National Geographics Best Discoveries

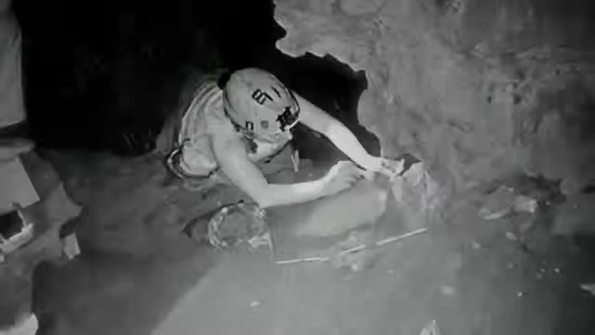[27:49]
when we actually got into the chamber and could start removing it we realized that not only was there one individual lying there on the surface but the